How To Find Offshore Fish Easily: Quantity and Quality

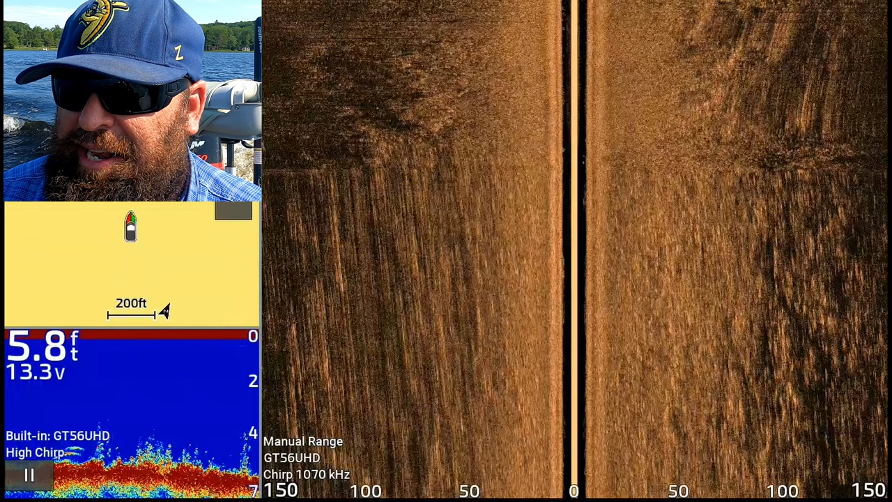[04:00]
On screen: depth 5.8 ft
I have traditional sonar on the bottom left, chart on the top left, and side scan is looking 150 feet both directions. Now this GT56 will pick up side scan up on plane, which we might do some high speed on plane once we figure out what we're in. Right now we're still on like a six foot flat with some grass that looks like a sandy soft bottom.
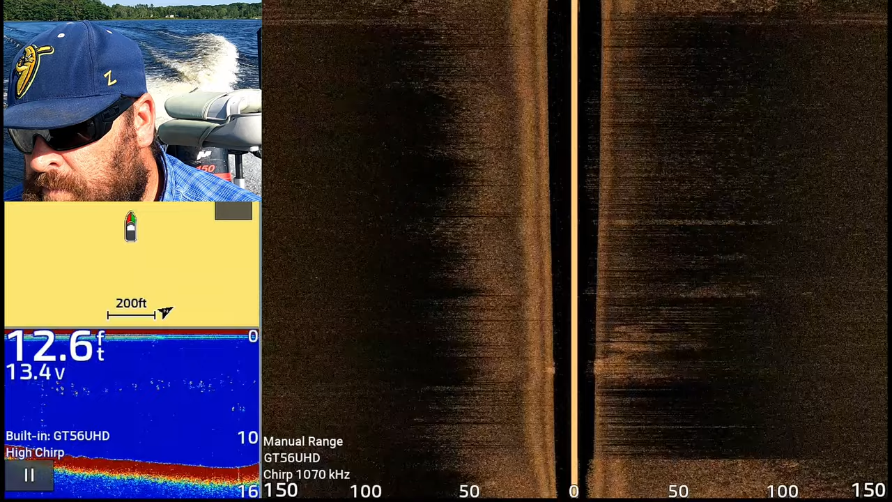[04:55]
On screen: depth 12.6 ft
It didn't look like there was much there while we were on pad, but there's a big point that comes out here. So I like to focus on those for gravel,
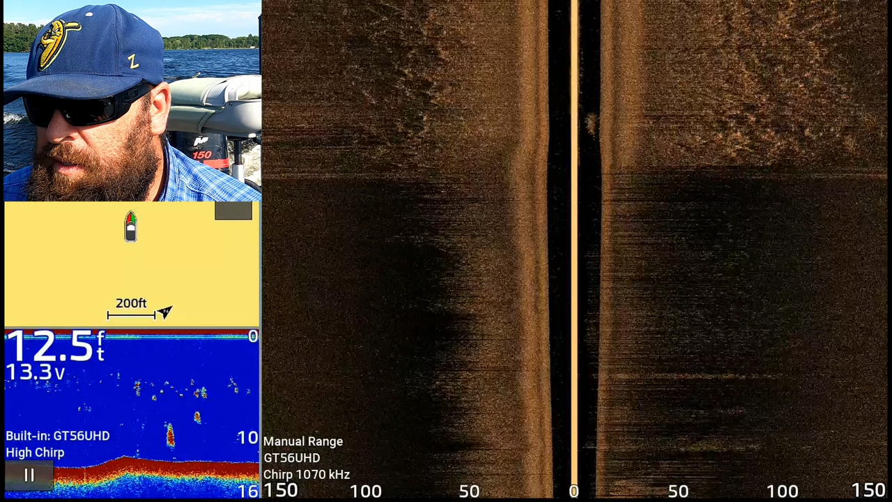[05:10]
On screen: depth 12.5 ft
for rocks, and maybe some boulders too. Right away, we got 12 foot of water. A lot of stuff in the column. I'm not sure exactly what I'm looking at there. If that's just algae or...
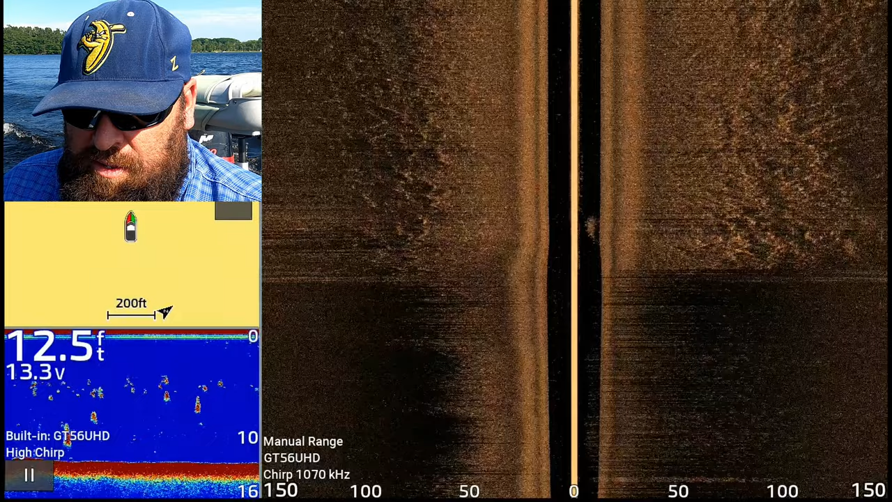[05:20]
On screen: depth 12.5 ft
I don't think they're fish, but it could be. The bottom showing like a soft bottom here, kind of sandy.
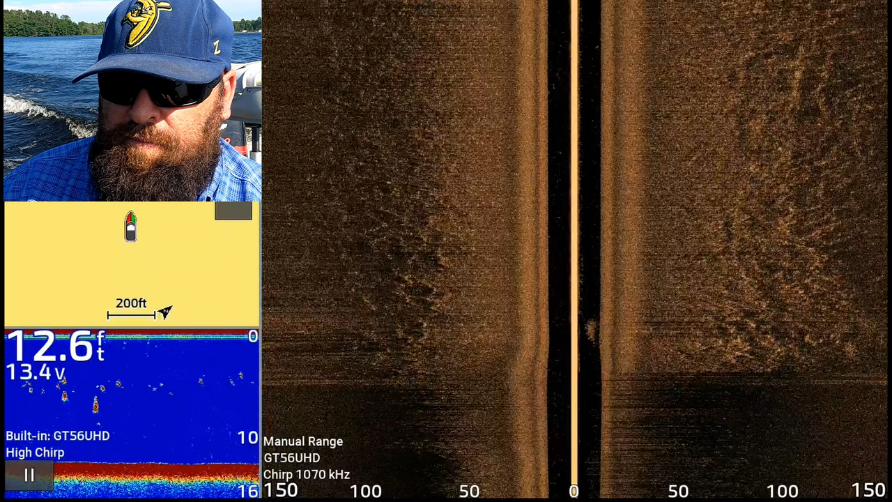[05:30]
On screen: depth 12.6 ft
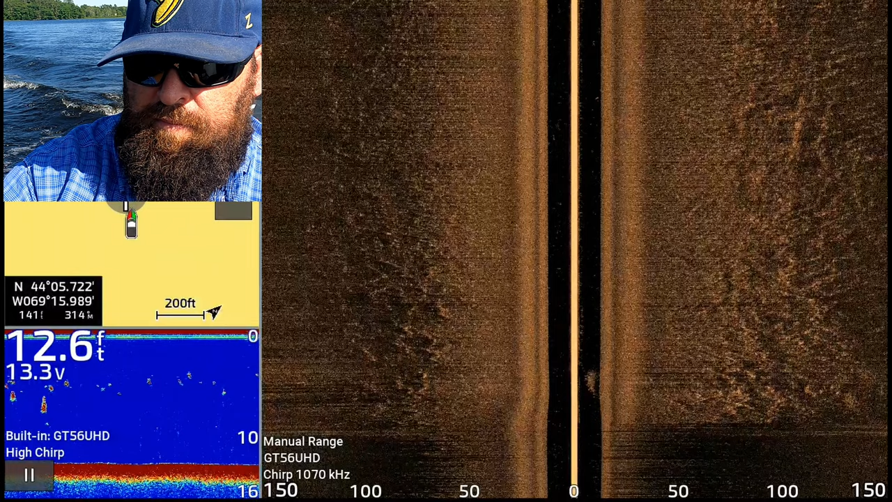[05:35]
On screen: depth 12.6 ft
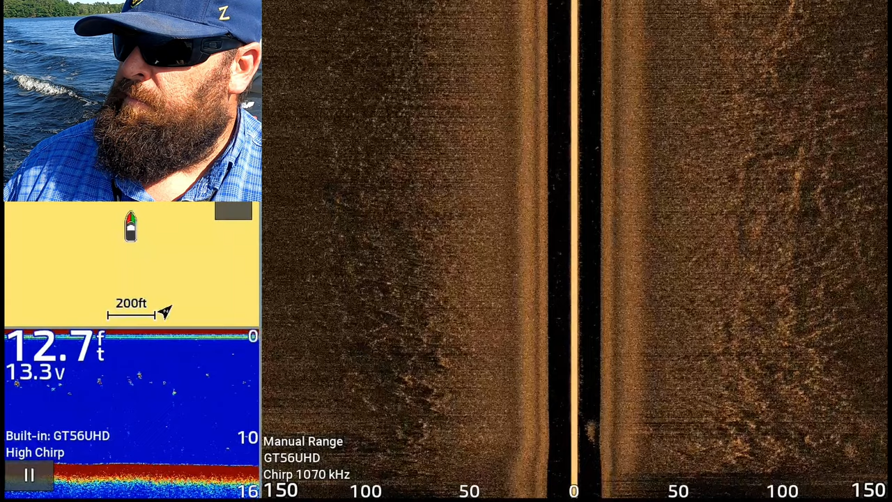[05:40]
On screen: depth 12.7 ft
Gonna get a little closer to shore, so I can shoot all the way in that 150 feet, at least till the first break.
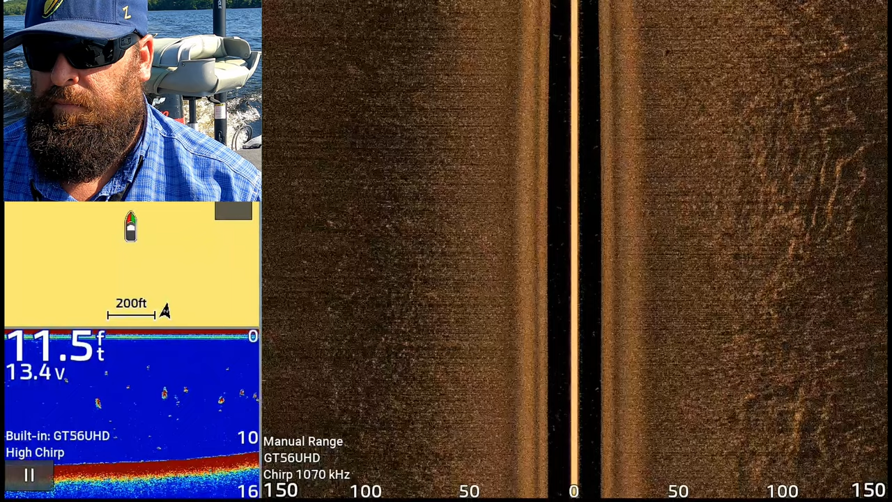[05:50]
On screen: depth 11.5 ft
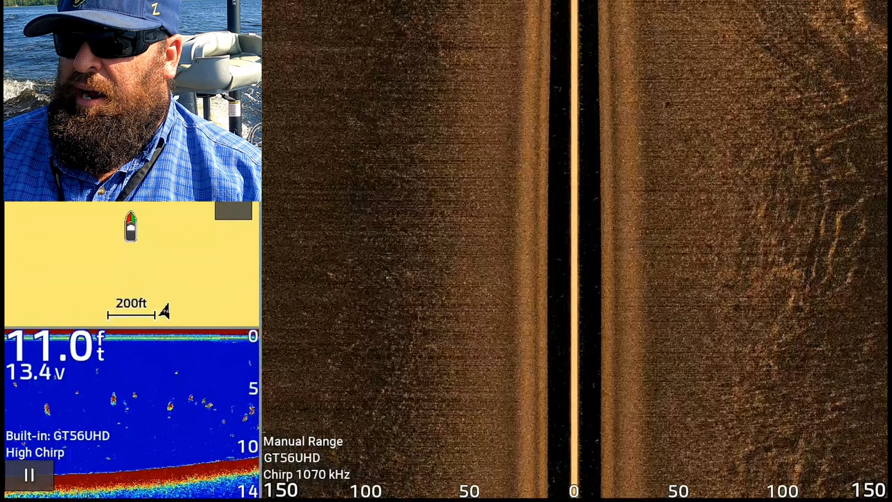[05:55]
On screen: depth 11.0 ft
All right, we got some rocks ahead of us on a point where there's a camp. There could be some rocks out from that.
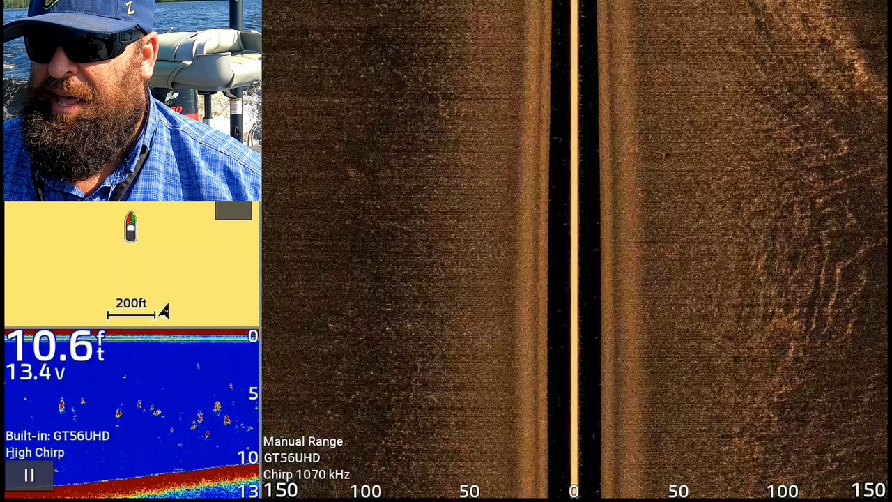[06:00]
On screen: depth 10.6 ft
So you're starting to see the inner edge now on the right side of the side scan.
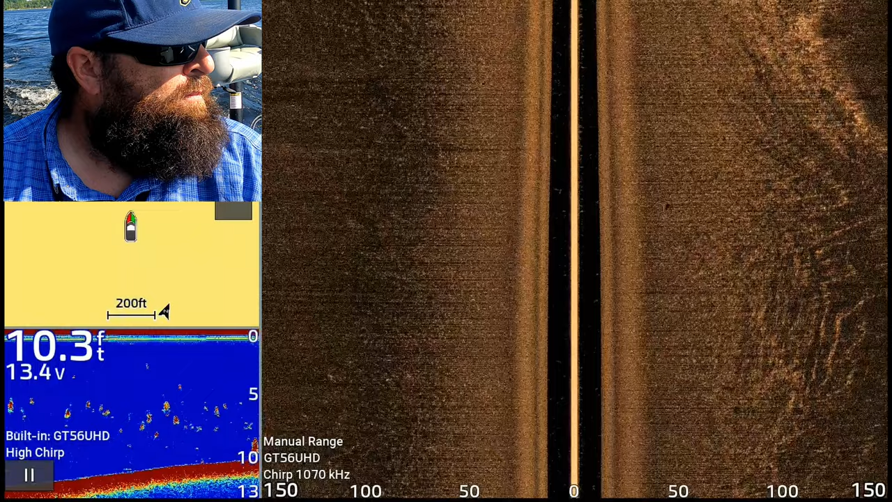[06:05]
On screen: depth 10.3 ft
And we're gonna be laying down waypoints and fishing those after, if we find some structure. Most main lakes do have offshore structure.